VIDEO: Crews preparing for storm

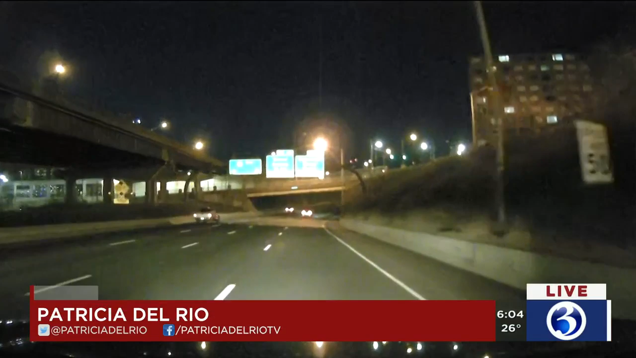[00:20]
Yeah, we are on 84 West in Hartford. We'll take a look outside and you can see that the roads are quiet and it is dry.
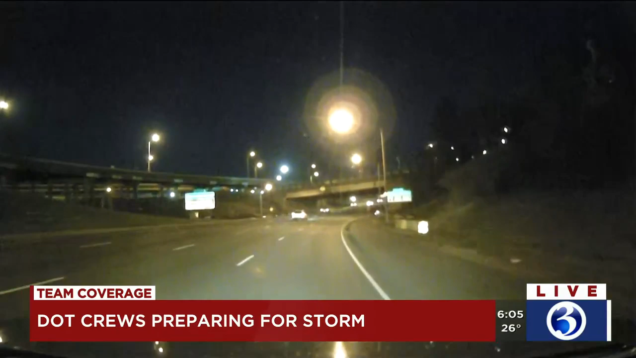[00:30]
But you may have noticed that there have been, if you've been out on the roads, that the DOT has had trucks out already pre-treating the roads.